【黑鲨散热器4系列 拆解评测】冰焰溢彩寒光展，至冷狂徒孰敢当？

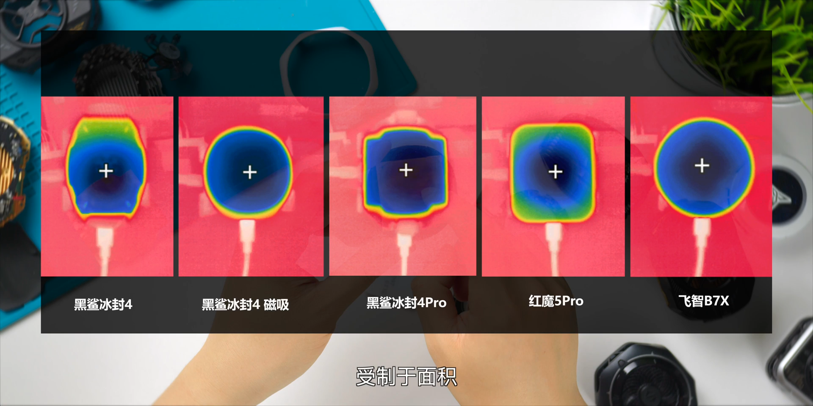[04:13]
于面积红膜此刻冷量尚未完全到达远端冰红4因为是单侧夹扣所以其实制冷片没有在中心位置而是略偏下缺
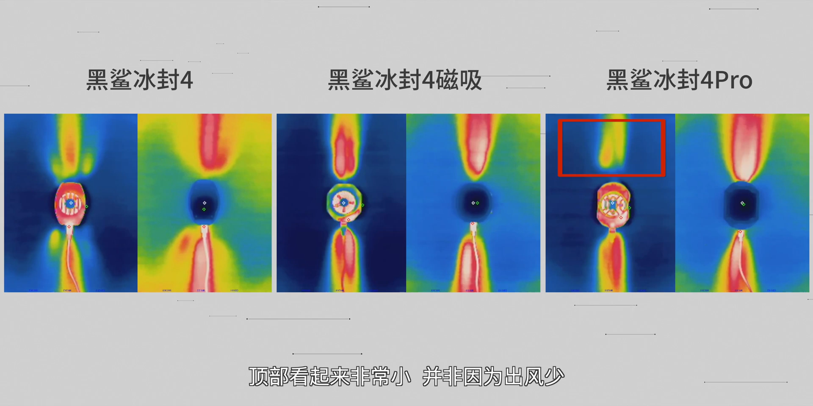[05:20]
制冷能力横向探导的话甚至可以说是偏低比较凉快然后冰封4 Pro为例红外视图中顶部看起来非常小并非因为出风少而这哥们似乎向下的风压更强出风明显上扬角度更
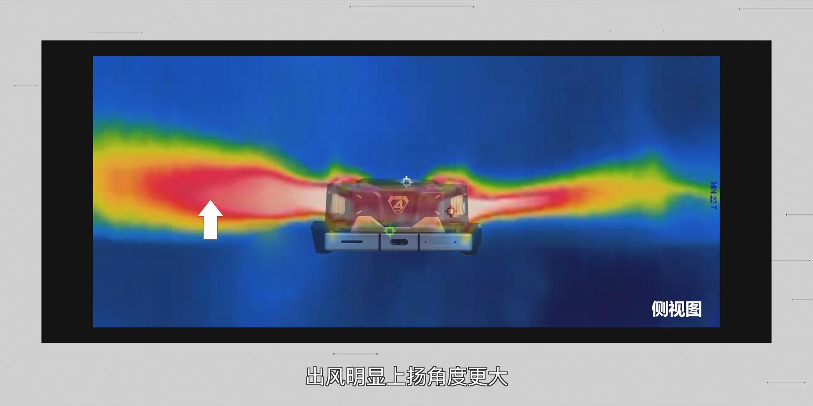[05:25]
大能让热量尽可能更多的避开使用者或者手机最后隔点的壳体均对出风具有较强
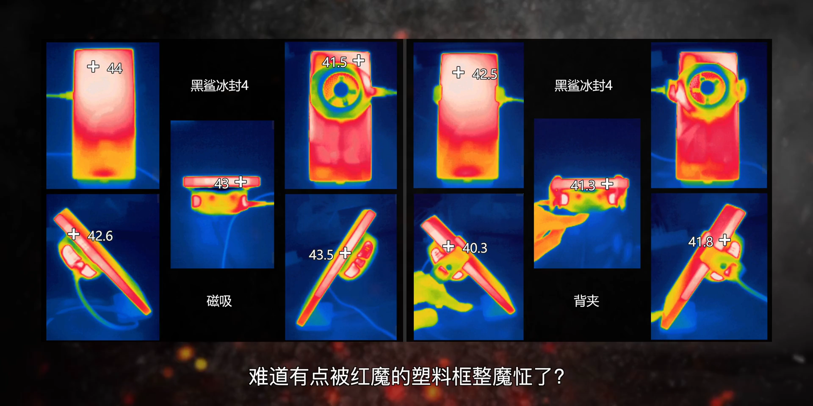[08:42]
30摄氏度最高画质原神这里有点不一样的是红膜9Pro内置风扇为统一关闭状态并且30G全部使用自适应档位注意不是最高档别看洒皮了总体情况和刚才的考骑结果倒也没啥大区别最猛的仍是冰封4Pro手机周身平均温度直接从47.32干到了低于体温的35.38摄氏度装载夹扣的磁吸版为36.02摄氏度微微弱一点实际当中应该几乎无法察觉总体即使是这样略显严苛的环境下哥俩的自适应智响模式也全都丝毫不差的达成了宣传当中所述
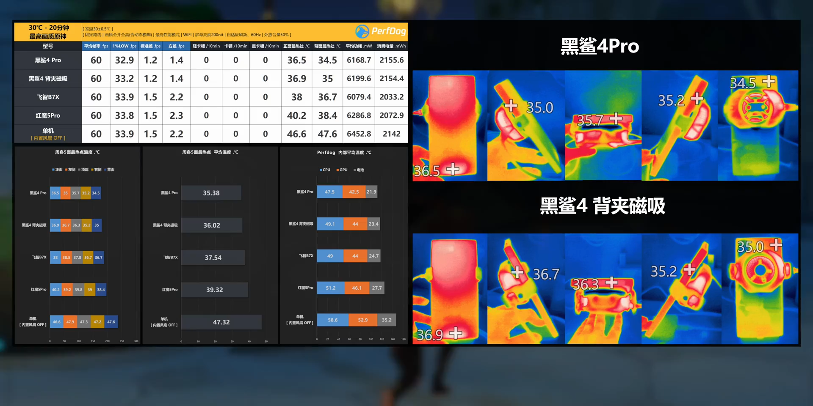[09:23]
的微量手感既定目标至于飞制油膜两者中还是前者更强而同时拥有最高的宣传功率以及平台主场优势的红膜5Pro不得不说确实稍微有点陷入了尴尬软件方面总共有静音超频智响三个档位选择单机物理按键即可在不打断游戏的前提下进行切换其他